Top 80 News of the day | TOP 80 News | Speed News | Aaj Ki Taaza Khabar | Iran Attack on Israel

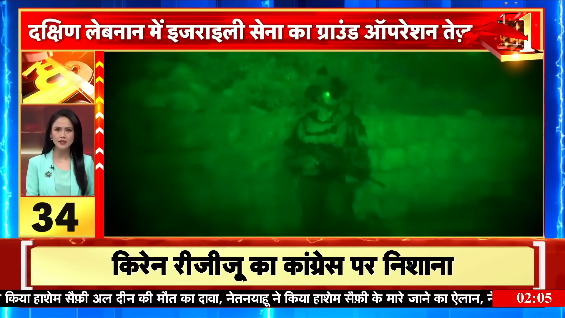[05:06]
कई किलो मीटर अंदर घुसी इजरेली सेना, चुन चुन कर हिजबुला के अंडर ग्राउंड ठेकानों पर खौफनाक हम ले जारी